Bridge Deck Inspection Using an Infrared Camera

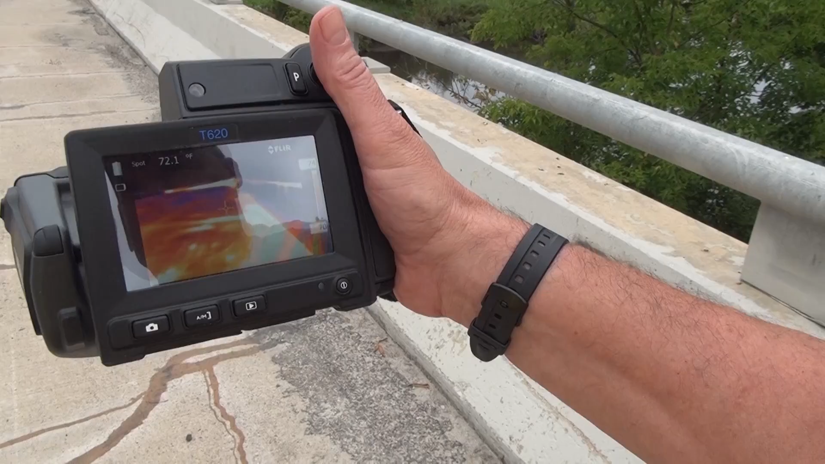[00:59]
On screen: spot 72.1°F
We go along and we're looking for areas that show, like in this case, you see that white. Not the white there because that's what's being picked up from this difference in color. But from more like that white straight out there that you're seeing. There.
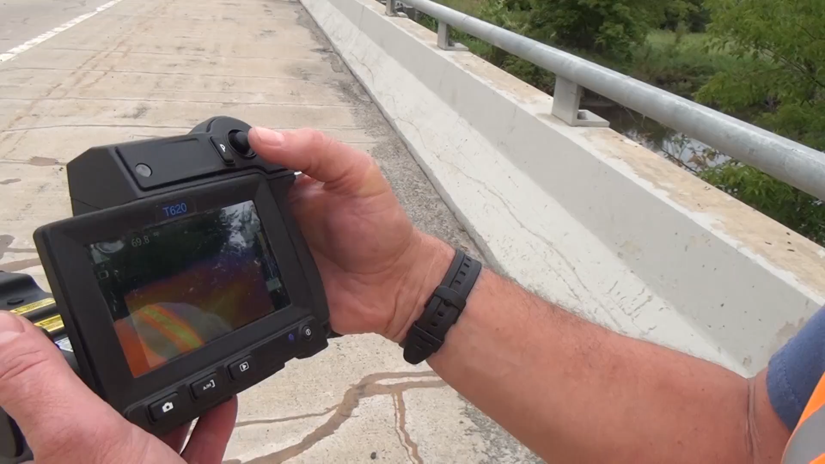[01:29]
See right here's what I saw, Bruce. That's where you saw the white spot, the temperature difference. Yeah.
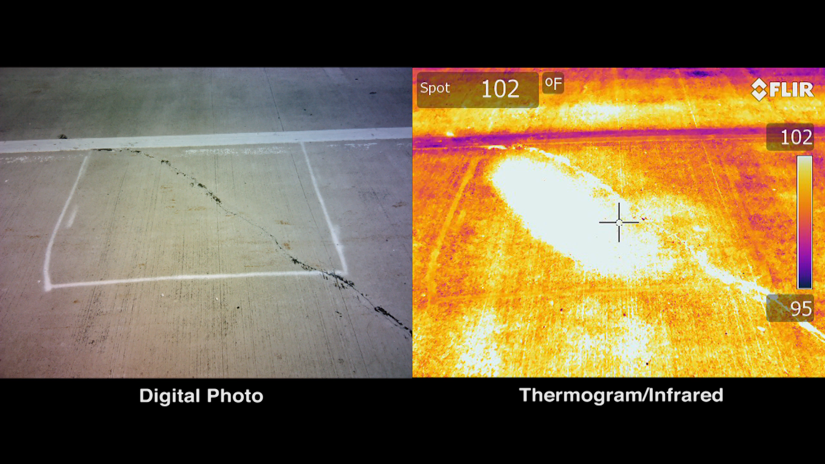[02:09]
On screen: spot 102°F
And it also gives you a digital picture of it.
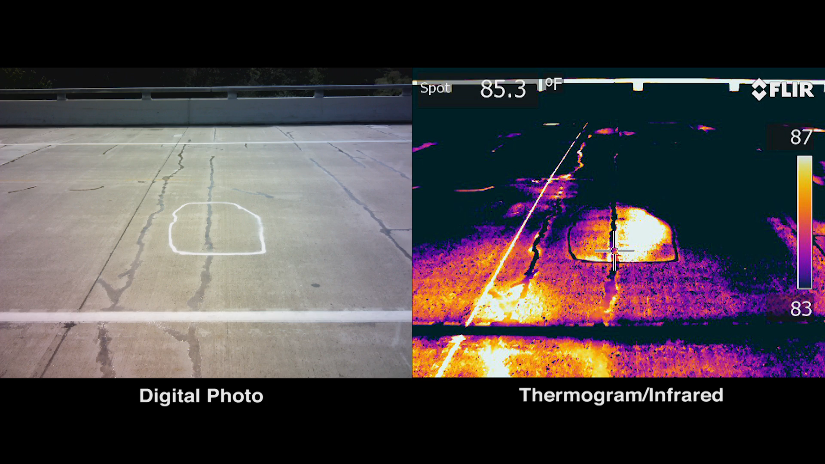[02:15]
On screen: spot 85.3°F
The technology is fairly simplistic, I think. You know, these cameras are easy to run. There's very few things that that, you know, you have to adjust.